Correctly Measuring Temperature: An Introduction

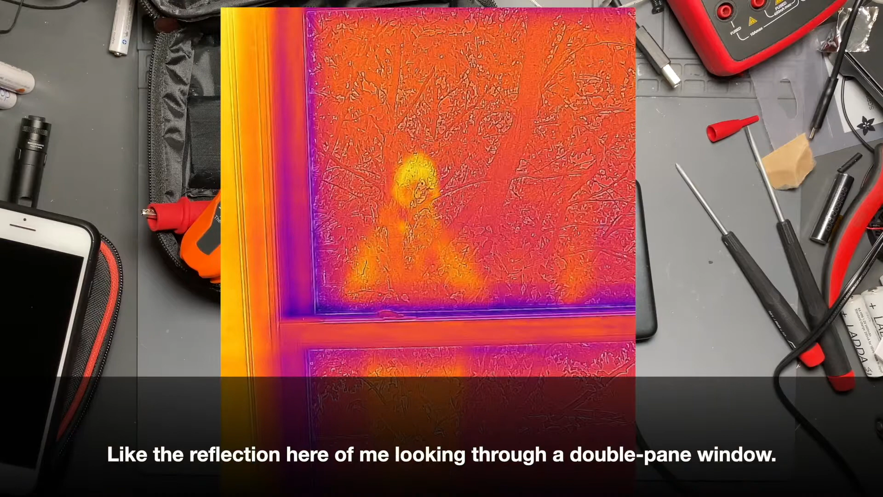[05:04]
So that's where you can have a potentially highly reflective and very low emissive material. But for the sake of emissivity, this is like an anodized finished aluminum.
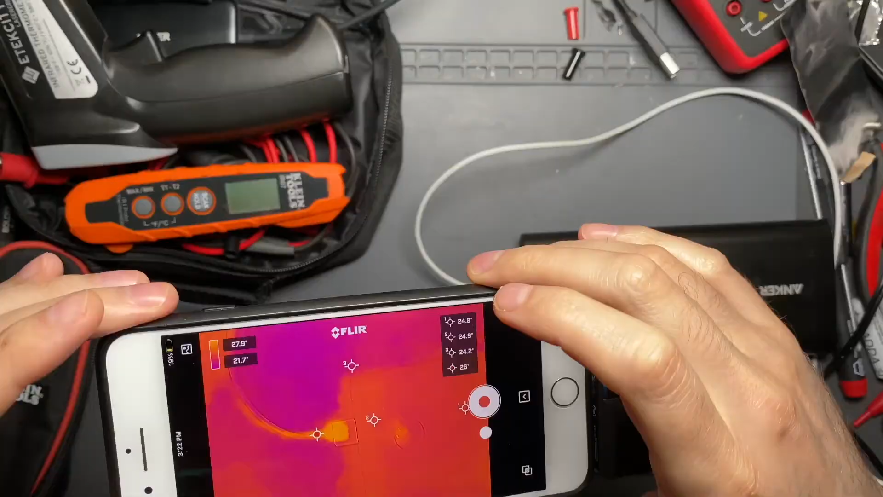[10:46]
But if I bring the camera over it, you'll see that it like it looks, it lights up, like it's really bright.
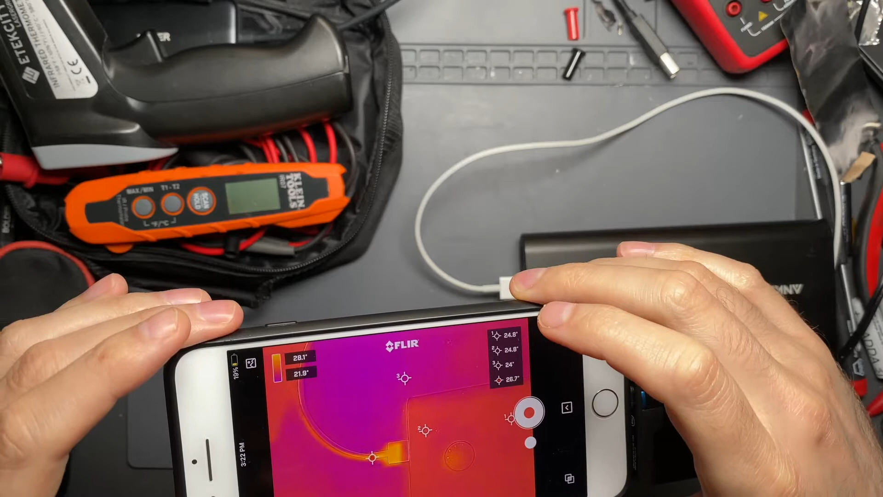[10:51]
And you might think, oh no, that's, that's really hot. That's might be dangerous. But it's really not.
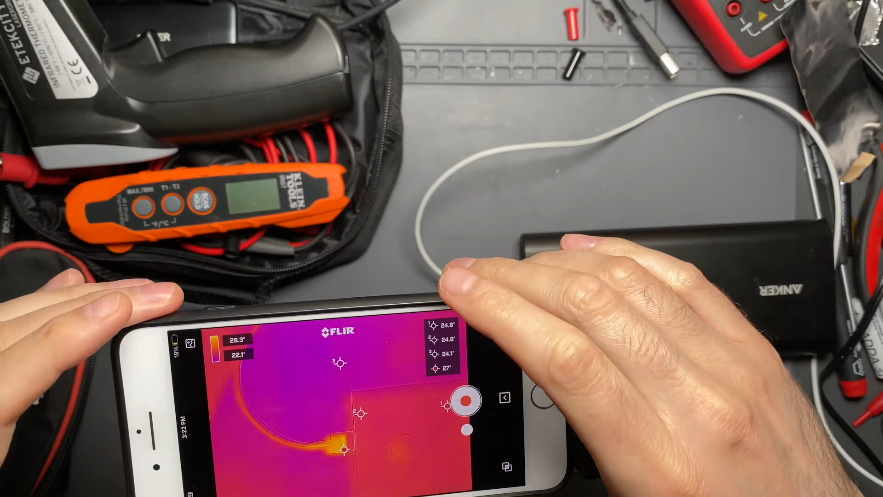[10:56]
It's just a few degrees warmer than the surrounding environment. So what I find very useful to do, especially if you're showing this,
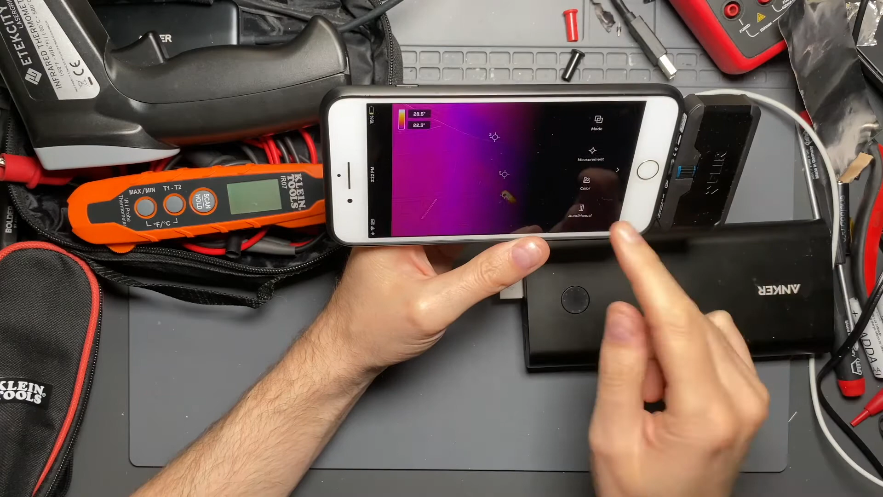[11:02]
you're going to show it in a video, is that you go to the manual mode, get a visualization of what the temperatures that you're seeing,
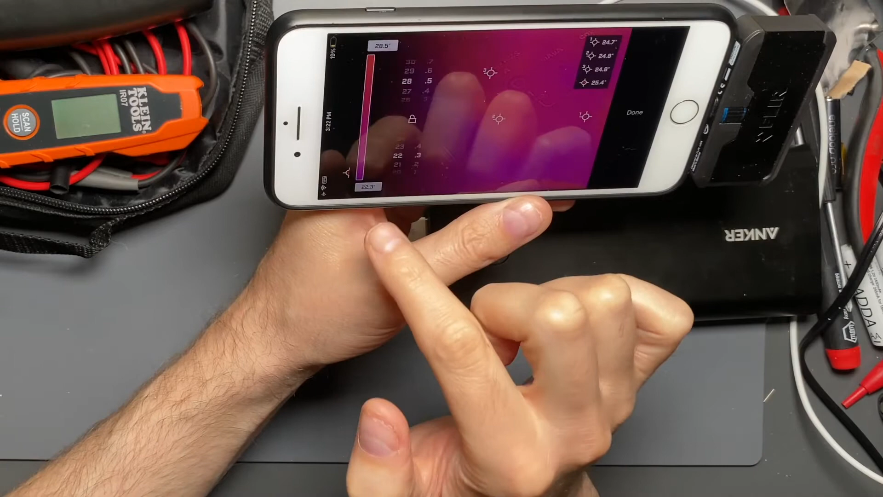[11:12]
and then you expand the range out if the software that you use for your particular camera supports it. And so this one does. So I can go and say, well, actually, let's expand the range out by 10 degrees in each direction.
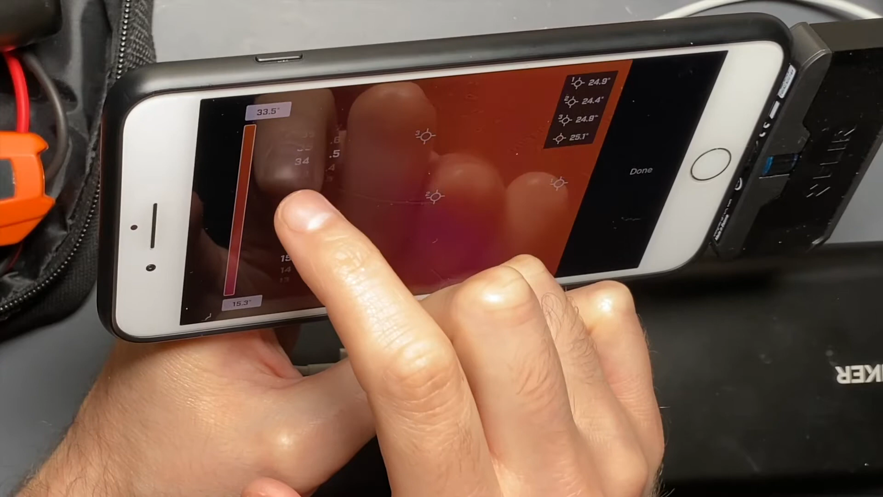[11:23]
So let's go to 40 on this side.
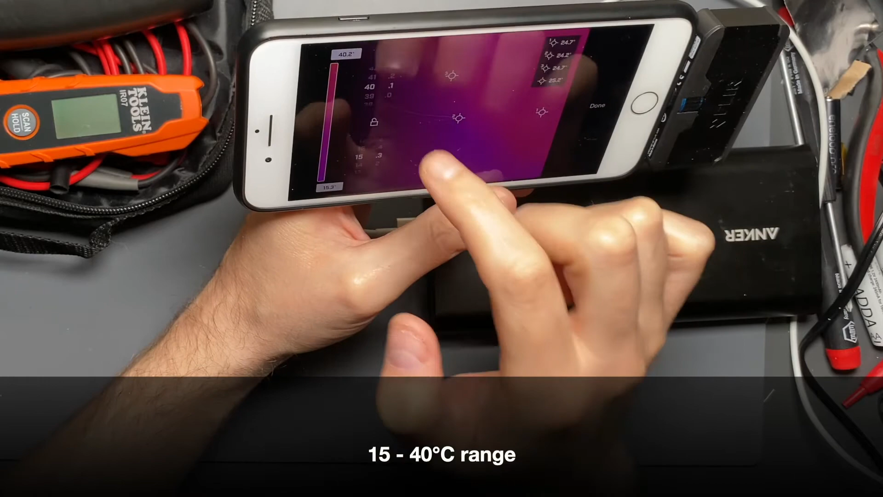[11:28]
Oops, 40.0 and 15.0. So we get about 25 degrees Celsius window in the color range.
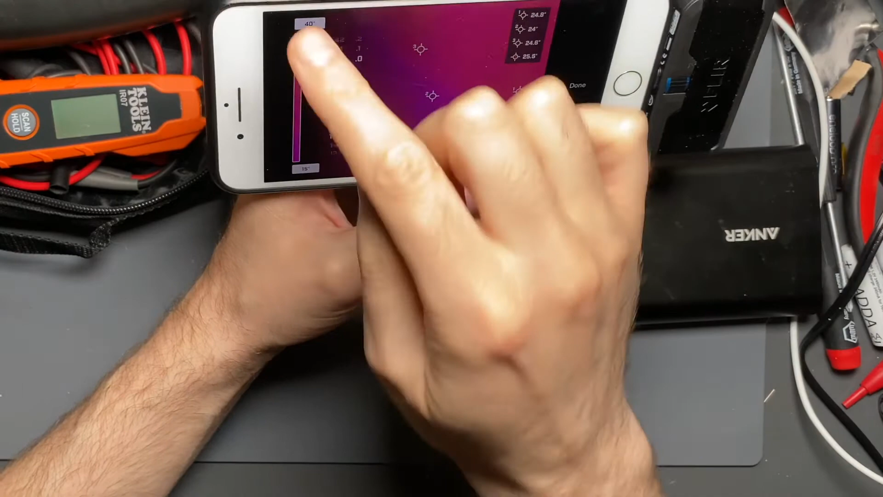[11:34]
And while the color range seems like it's not particularly vibrant, like it's a pretty shallow gradient between the 15 to 40, if I come back out here and look at this thing again, you can see that it's not quite as intense as it once was.
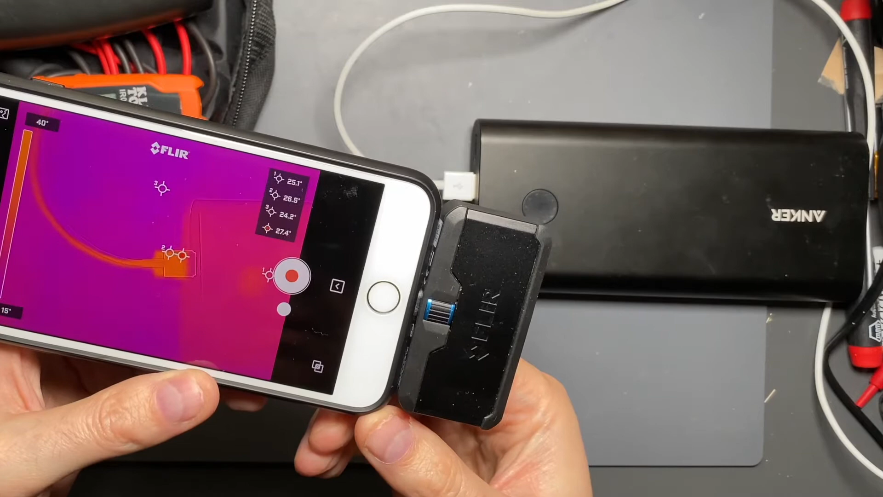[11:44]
And you can see that the temperature actually is pretty close to the ambient.
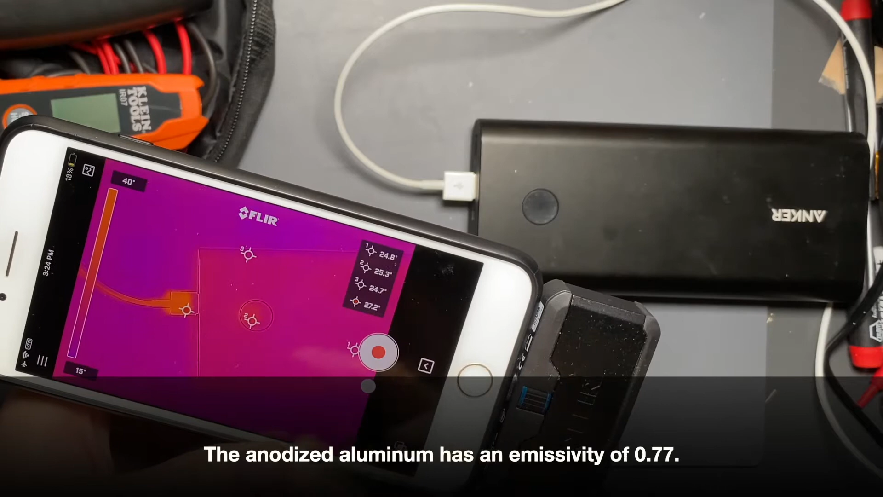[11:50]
Let me get one over on the bench here, one over here, that the three pointers that I've got that are not on the battery are hovering around 24.5. And the USB connector is definitely warmer, but only by a couple of degrees.